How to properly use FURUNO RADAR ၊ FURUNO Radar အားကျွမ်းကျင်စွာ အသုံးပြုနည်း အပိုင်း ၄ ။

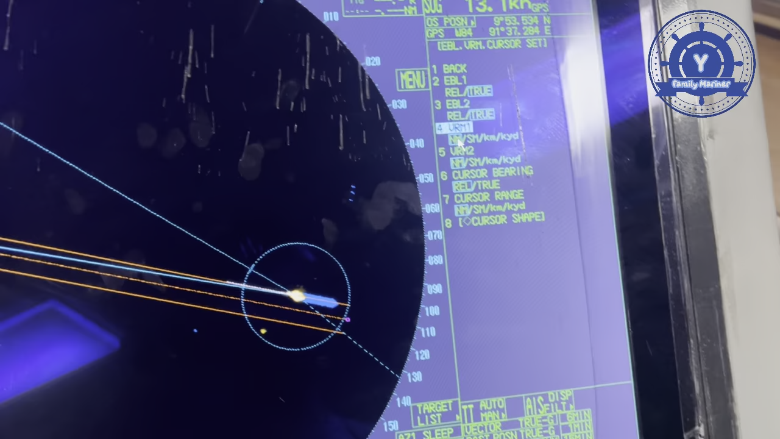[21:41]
bearing ကာစာရဲ့ bearing ကို related မထားနဲ့ကျွန်တော်ကတော့ဒီ true
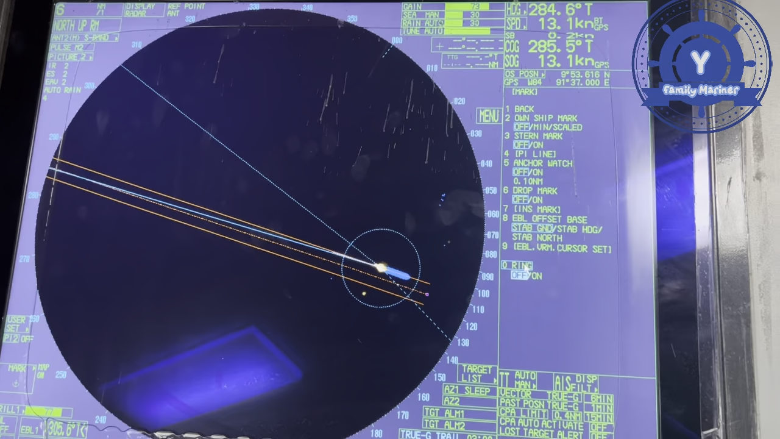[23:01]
ကိုအဓိကတို့ရေတုံးကြရေပေါ့နော် ring ကတော့ one not again mine ring လေးဖြစ်တဲ့အတွက်ကြောင့်မလို့သူကပို့ပြီးရောဒီ ring လေးကို online မှာဆိုရင်အဲဒါပေါ့နော်တစ်ခုနဲ့တစ်ခုက
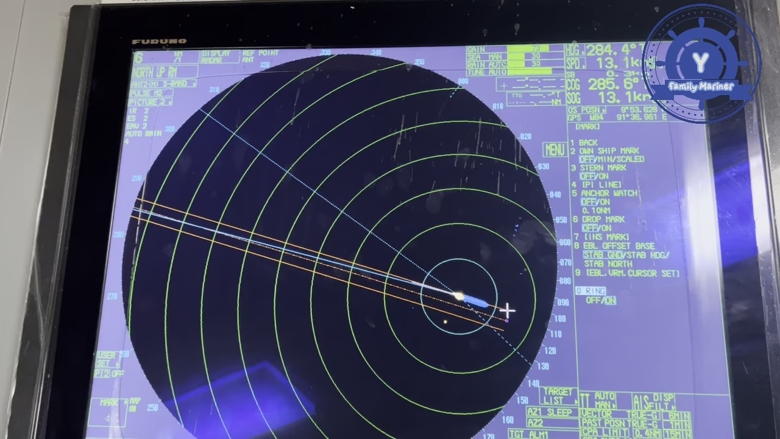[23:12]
one not again ring လေးပေါ့နော်သူကတော့ကျွန်တော်ကန်းခွာကန်းခတ်အခါမျိုးမှာဆိုရှင်တော့ဒီရေချောင်းပြရေပေါ့နော်အထူးသဖြင့်
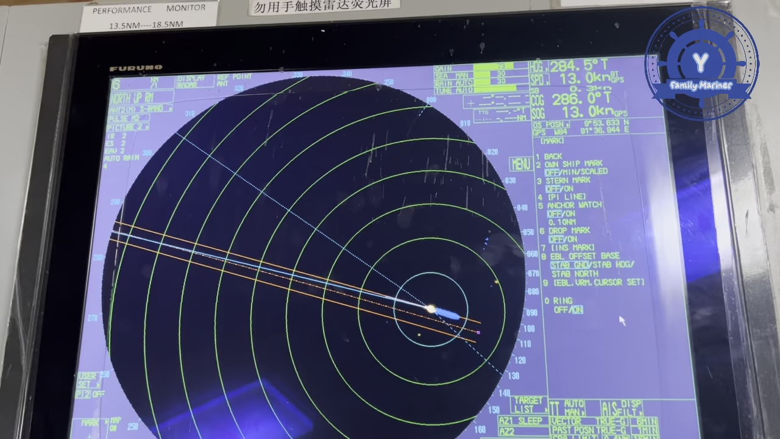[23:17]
indo ရေချောင်းပြရေတော်တော်များများဒီ ring ကိုတုံးကြပါဒါဆိုရင်ကျွန်တော်ဒီ mark ထဲမှာလည်းအထွေထူးအရင်မရှိပါဘူးအဲခိုးထဲမှာတော့အထူးကကျွန်တော်တို့ PN ပေါ့နော် performance monitor test ရှိမယ်mark
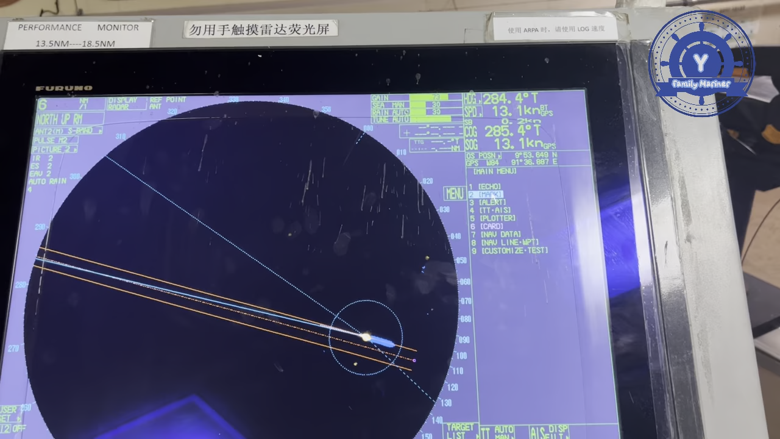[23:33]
ထဲမှာတော့အဓိကထားပြောရမှာကျွန်တော်တို့ပါရှိမလဲဆိုရင် EVL ပေါ့နော် EVL EVN นี่ရှိမယ်ဒီ mark
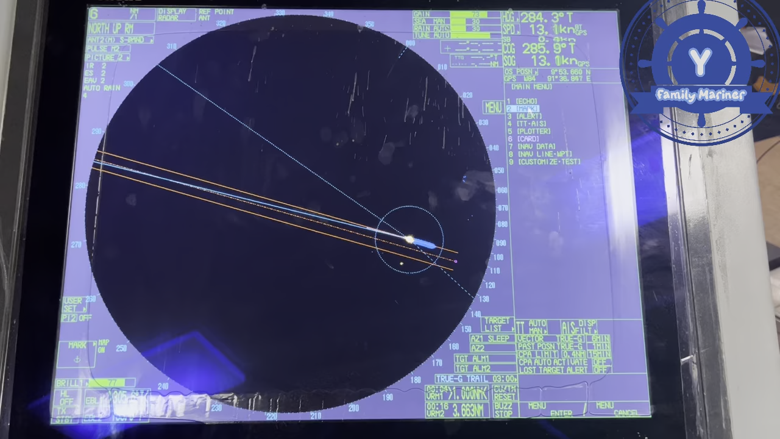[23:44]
ထဲမှာတော့အဲနောက်တစ်ခုကဒီကျွန်တော် factory ရဲ့မှာလဲဒီ mark ရဲ့အကြောင်းကိုလဲကျွန်တော်ရှင်းပြပေးထားပါတယ်เนาะ factory ရဲ့မှာဆိုလို့ရှိရင်ကျွန်တော်ဒီ mark
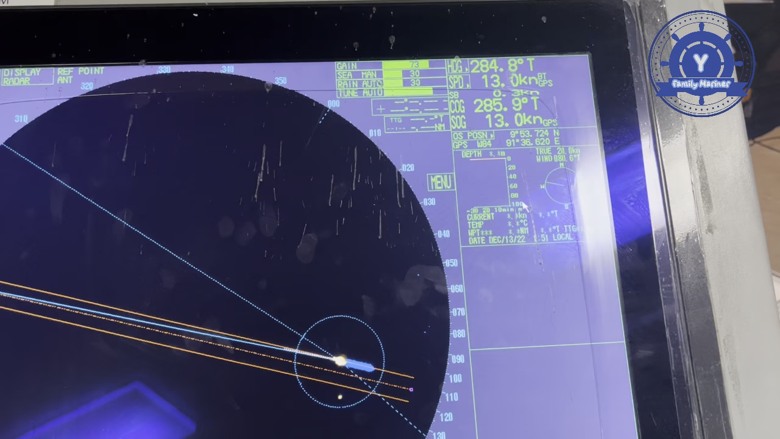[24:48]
ะဒါဆိုရင်နောက်တစ်ခုကကျွန်တော် alarm ဒီ alarm ထဲမှာတော့ alarm ကတော့သူကဘာရရှိမလဲဆိုရင်
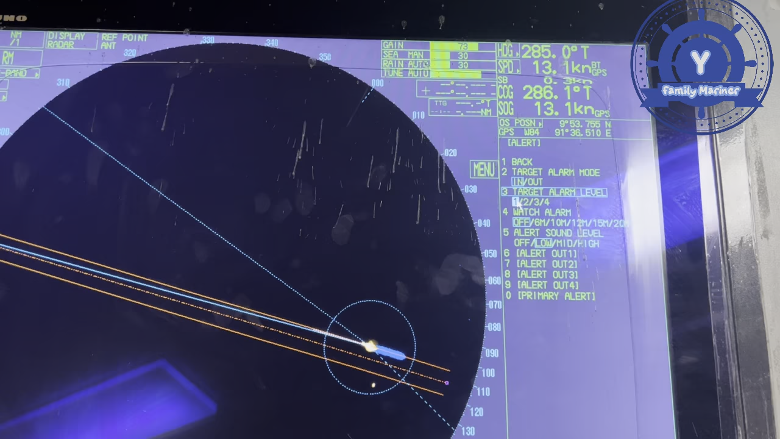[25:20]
ကို1လောက်ပဲထားပေါ့เนาะပြီးရင် watch alert ဒီ watch alert
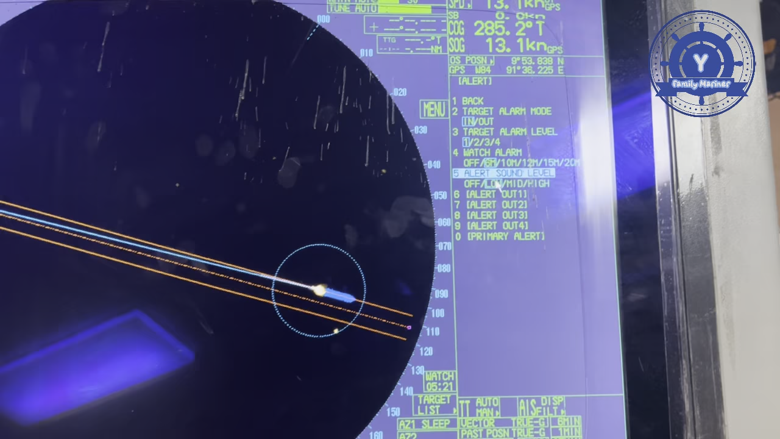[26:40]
လောက်ပြောင်းထားလိုက်ပေါ့နော်ပြီးရင် alert output 1နေမှာဆိုရင်လည်းဘာကြီးရှိမလဲဆိုရင်သူက alert output 1နေမှာဆိုရင် transfer alarm watch alarm target tracking new alarm target lost alarm cpa limit auto acquisition target full setup ပြောင်းဖြစ်ပေါ့နော်ဒါကကျွန်တော်တို့ဒီသူ့ရဲ့အဲမိကားနေထည့်ထားတဲ့အထင်မှာပဲသူကတခါရဲ့ဒီ
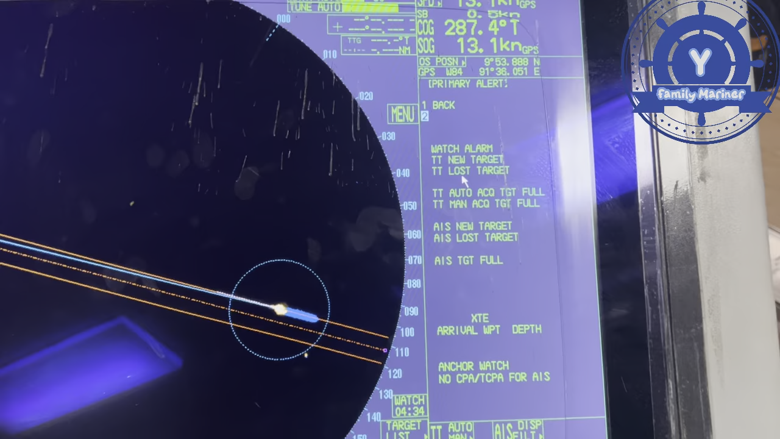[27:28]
primary alert ကတော့ဘာရှိမလဲဆိုရင်လည်း alert ကအနေနဲ့တော့ watch alert ရှိမယ် target tracking new alert
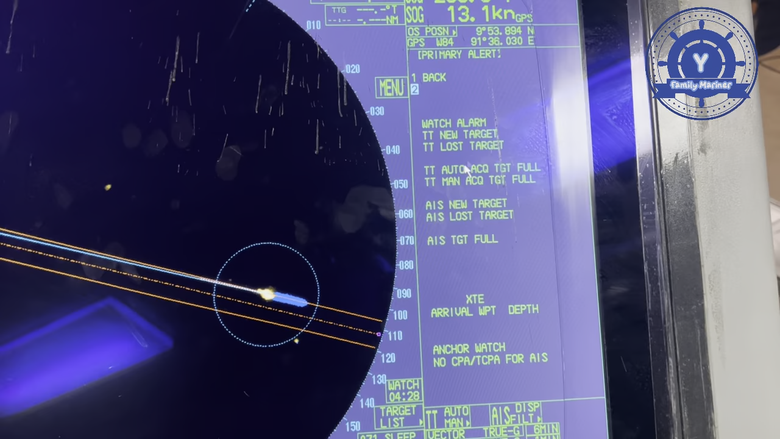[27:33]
ရှိမယ် target tracking lost target auto acquisition target full နောက်က auto manual acquisition target full ens new target en lost target ens target full cross trust limit
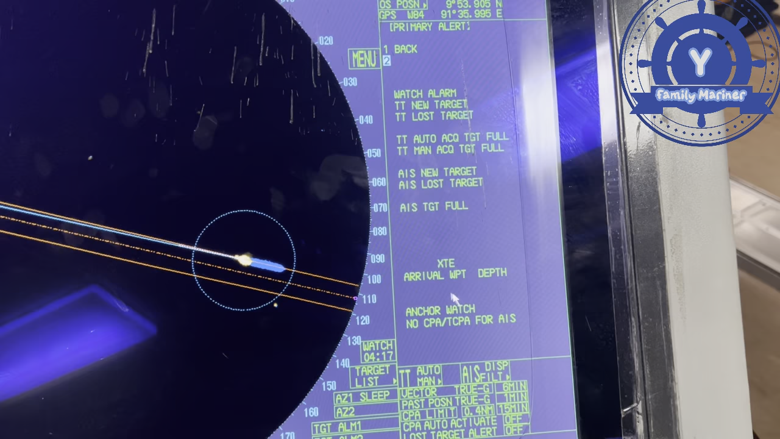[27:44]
ပေါ့နော်ဒါ cross trust limit တို့ cross trust နောက်က anchor west တို့စသဖြင့်ပြဒါသူ့ရဲ့ primary alert အနေနဲ့သူကဖော်ပြပေးမှာဖြစ်ပါတယ်ဒီ alert ထဲမှာလည်းကျွန်တော်တို့အရင်ကြီးထွေထွေးမရှိပါဘူးเนาะဒါဆိုရင်ကျွန်တော်တို့အဲဒီ alert
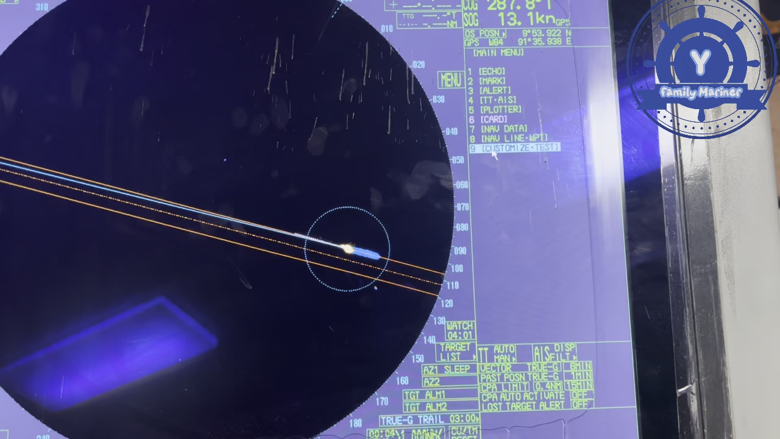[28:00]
ထဲမှာအထွေထွေးအရင်ပြောင်းလဲသွားခြင်းမရှိပါဘူးနောက်တစ်ခုကအခုဆိုရင်သူကတဖြည်းဖြည်းနဲ့ watch alarm လေးက3 minute အဲသူ52 second 50 second
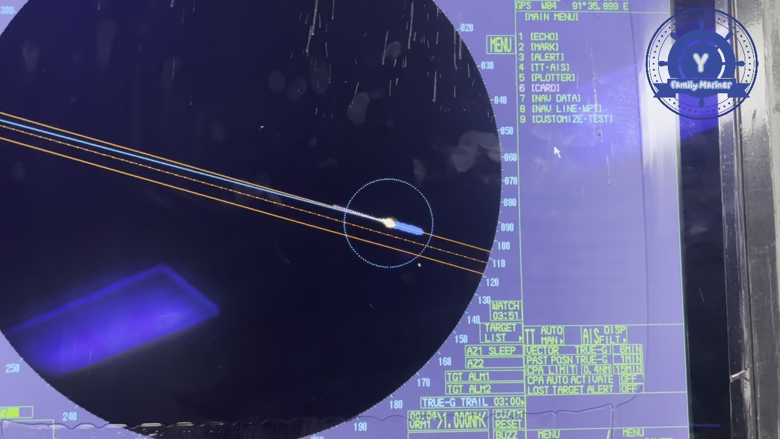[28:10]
စသဖြင့်ပြန်ပြသူကပြီးတော့00အဲ1 second ပြီးရင်00 second
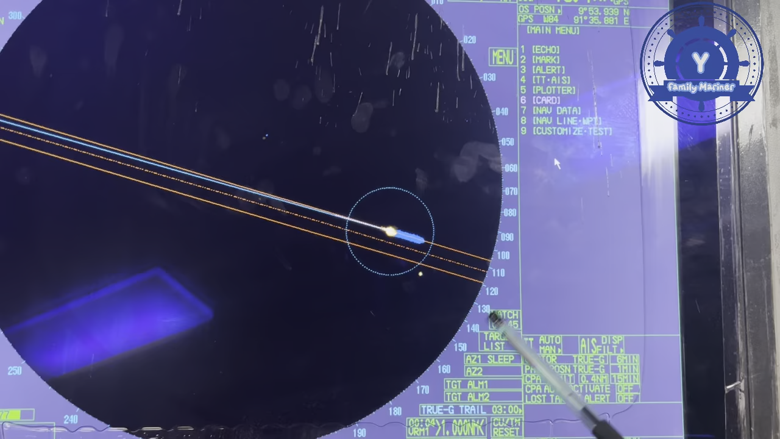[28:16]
ရောက်ပြီဆိုရင်သူက alarm လာမှာဖြစ်ပါတယ်အဲ့ဒီတော့အခုကျွန်တော် part 4ပေါ့เนาะ part 4မှာဆိုရင်ကျွန်တော်ဗေဒီရှင်းပြပေးလိုက်ပဲဆိုရင်ကျွန်တော်ဒီ heading ရှိမယ်နောက်တစ်ခုကကျွန်တော်
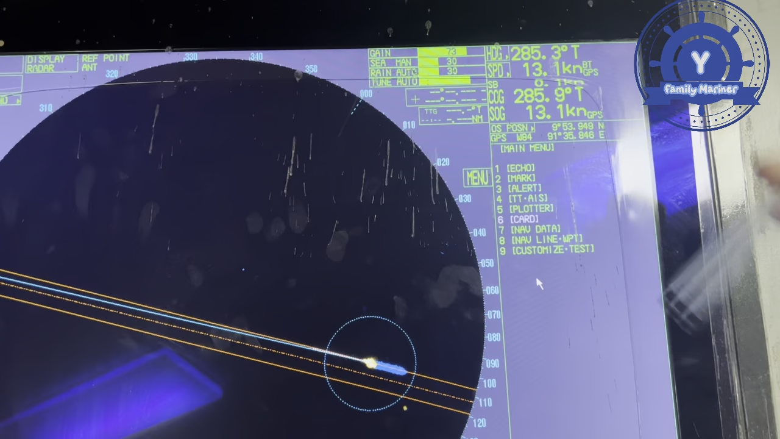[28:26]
speed နောက်တစ်ခုက ownership position echo echo